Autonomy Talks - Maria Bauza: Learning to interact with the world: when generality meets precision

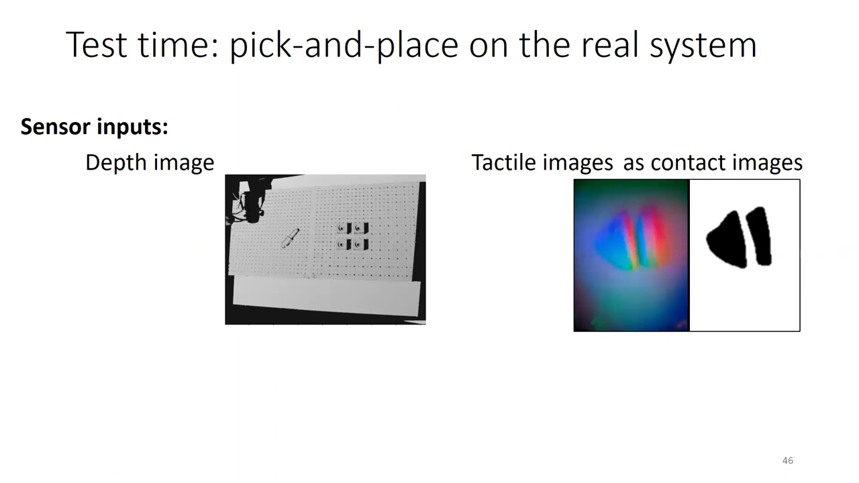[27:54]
come as contacts now for the depth image we are going to do two things the first one is do grass sampling we're just going to identify places where it would make sense for